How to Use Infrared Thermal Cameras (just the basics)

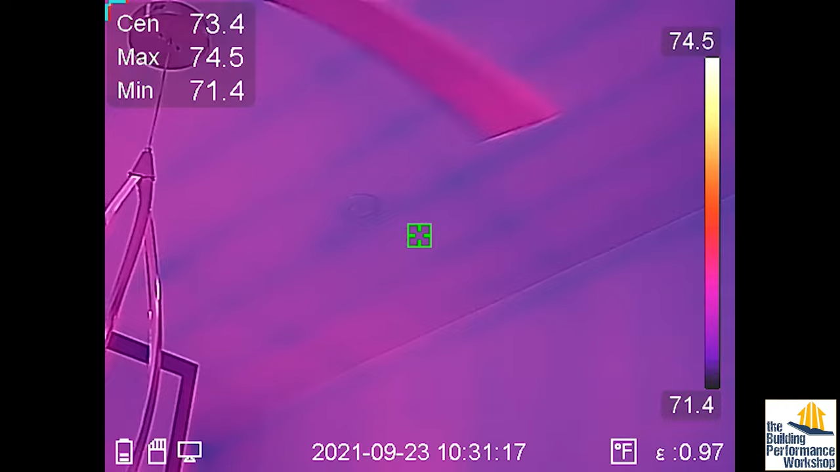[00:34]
On screen: spot 73.4°F, max 74.5°F, min 71.4°F, scale top 74.5°F, scale bottom 71.4°F
And so what these pretty colors are telling you
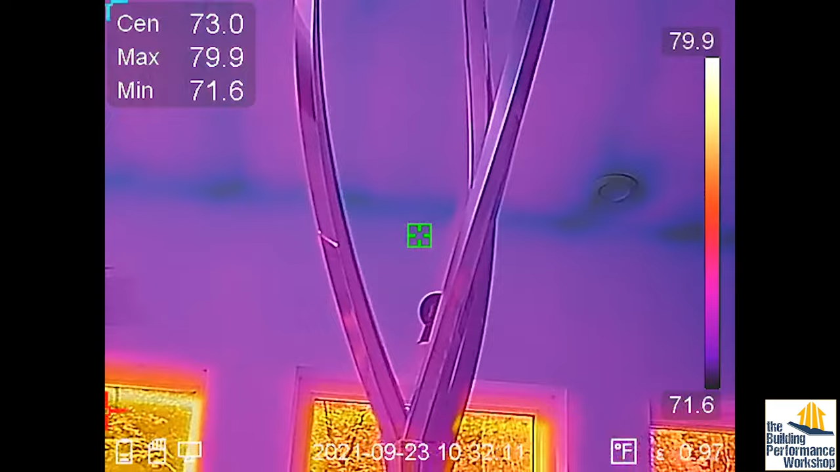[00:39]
On screen: spot 73.0°F, max 79.9°F, min 71.6°F, scale top 79.9°F, scale bottom 71.6°F
is the emitted, transmitted,
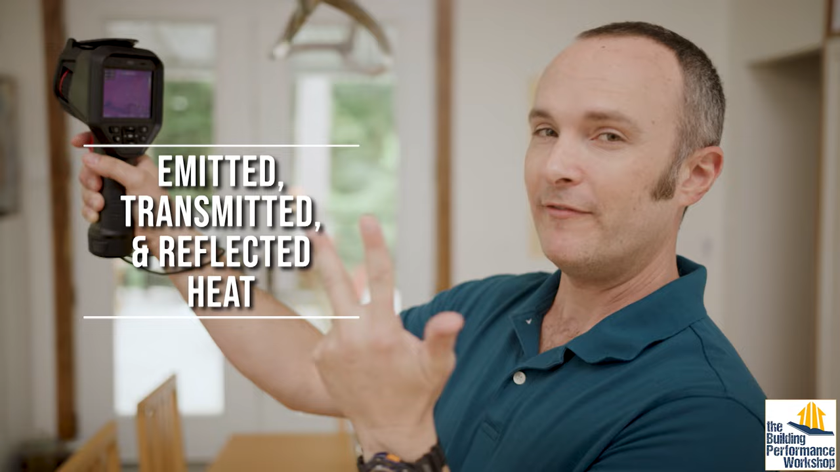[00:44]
and reflected heat of the solid stuff that I'm looking at. Emitted means that I have to understand something about the materials that I'm looking at.
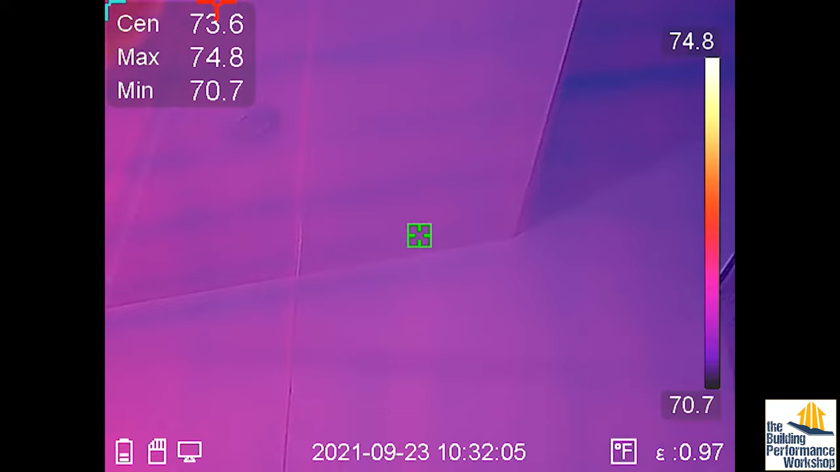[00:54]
On screen: max 74.8°F, min 70.7°F, scale top 74.8°F, scale bottom 70.7°F
So if I'm looking at drywall versus metal, some materials don't like to emit heat. And so you'd want to know that before you take a picture of it or try to say something is true.
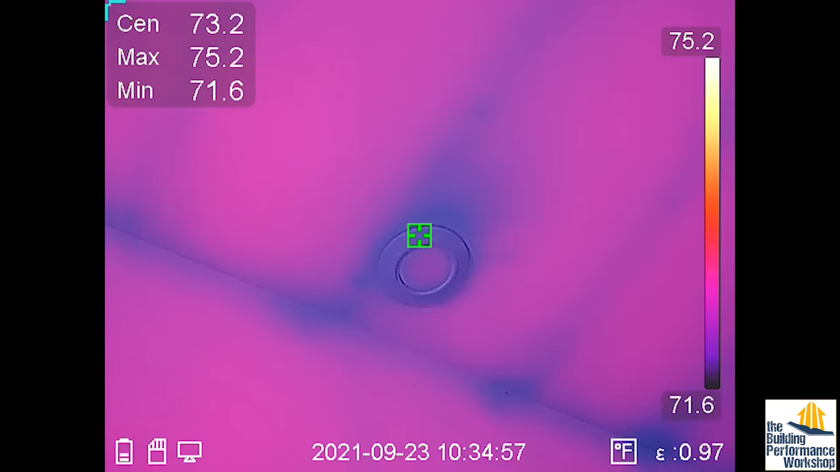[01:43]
On screen: spot 73.2°F, max 75.2°F, min 71.6°F
looking for insulation discontinuities, which is what this could be, or moisture problems, which is also what this could be, because that is the roof.
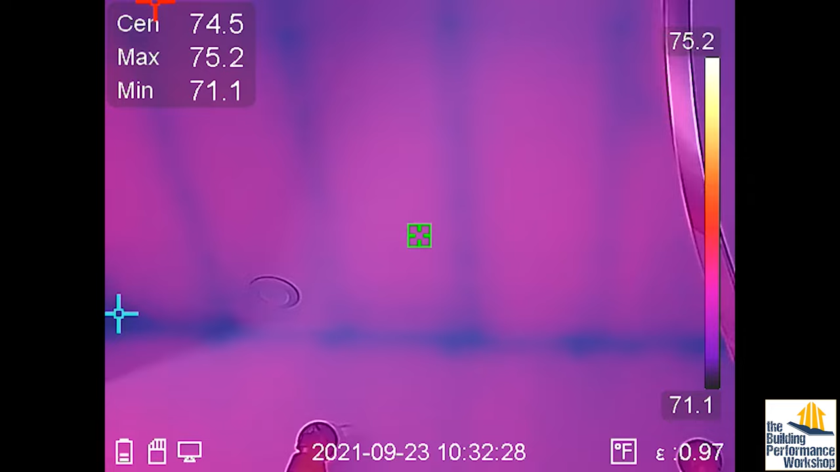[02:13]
I'm looking at the numbers over here, because this is science.
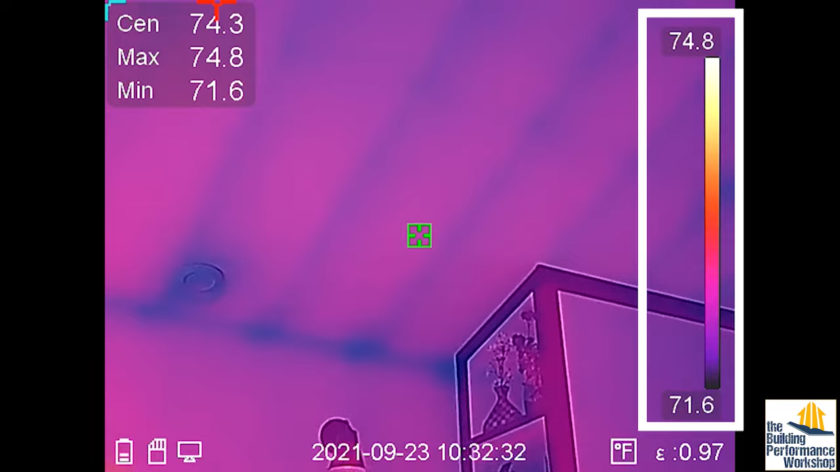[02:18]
On screen: spot 74.3°F, max 74.8°F, min 71.6°F, scale top 74.8°F, scale bottom 71.6°F
This tool is going to try and show me pretty, pretty colors all the time. And that's not necessarily that that meaningful.